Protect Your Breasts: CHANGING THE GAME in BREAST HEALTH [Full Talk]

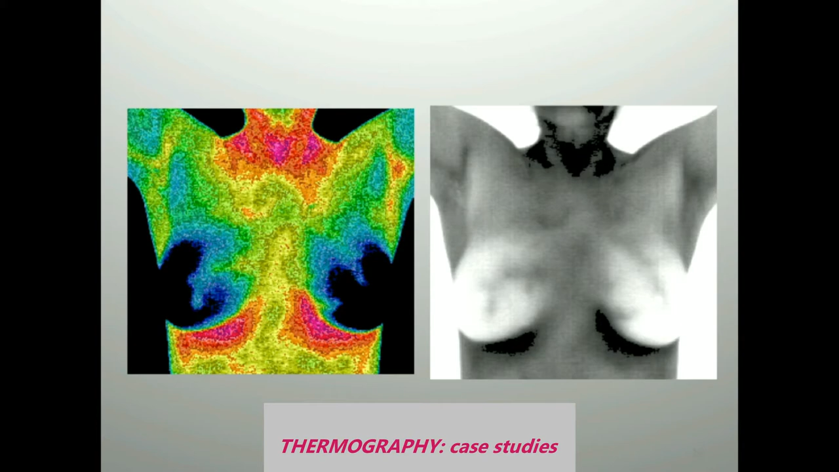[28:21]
You see the breasts are symmetrically cool. It's normal to have heat under the breasts. It's normal to have heat like that coming from the armpits. There's a little bit too much heat coming from the neck there, but I won't bore you with why that might be. Here is a thermogram as well, but it's a grayscale that allows us to see the blood vessels more easily. And that's important. So, that's one of the things that we sign on.
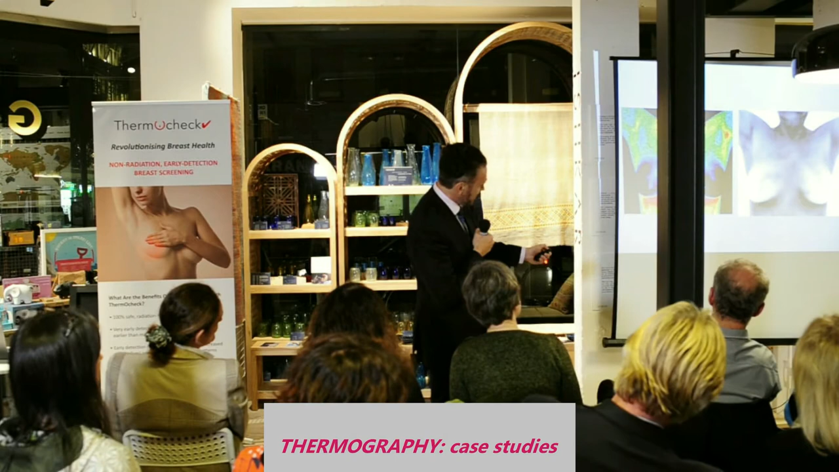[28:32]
We look for temperature differences. We look for abnormal blood vessel structures. Now, here's another normal one. And you can see the breasts are symmetrical.
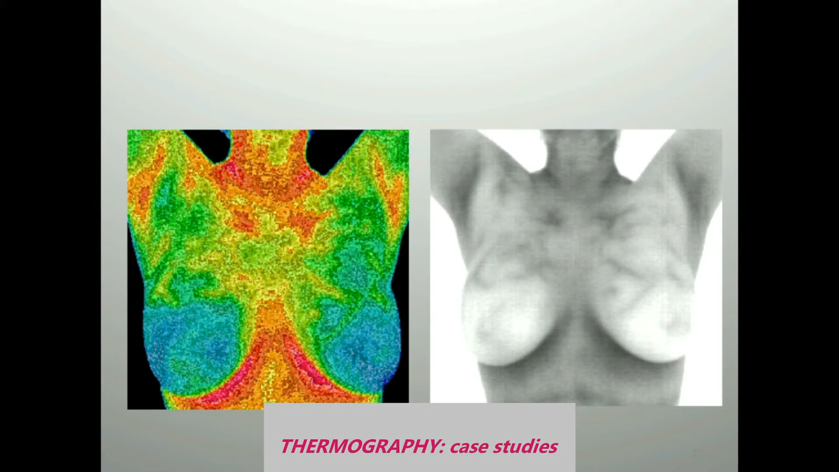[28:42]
They're cool. There's cool around the nipples. And the gray scale doesn't show an abnormal blood vessel. Those dark flecks are blood vessels, but these are normal pattern. Right.
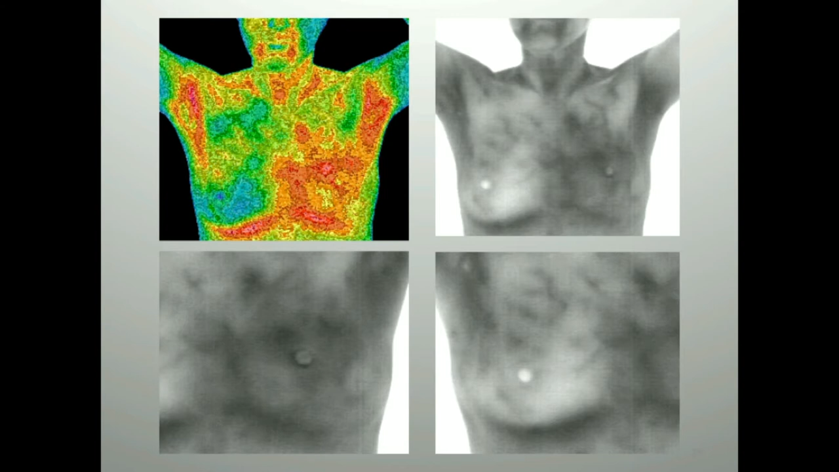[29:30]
Look at the vascular density around that. That's abnormal compared to the other side. Look at the heat that's being generated by that cancer. Here's another one.
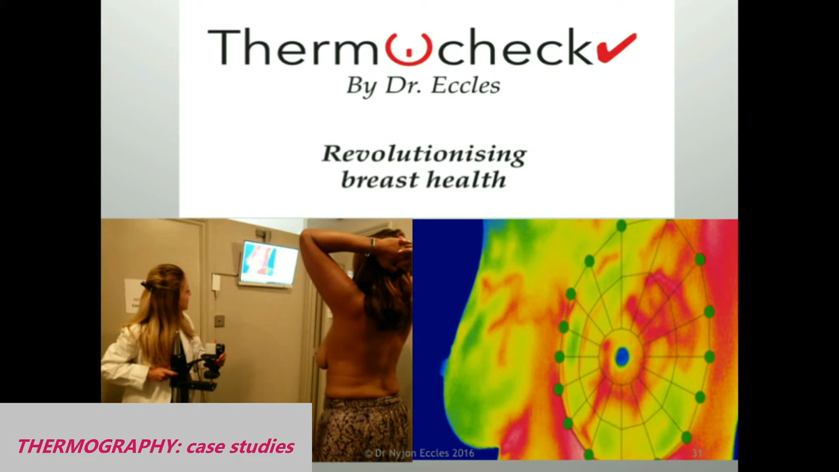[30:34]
This is my own system that is a computer assisted thermography system called Thermacheck.
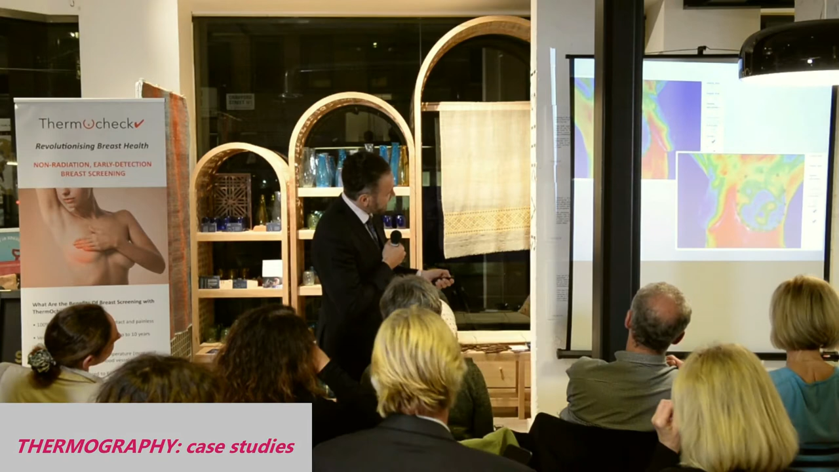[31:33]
That identifies to the computer 35 areas to compare right versus left. We let the computer do all that. Much more sensitive. So that's thermography.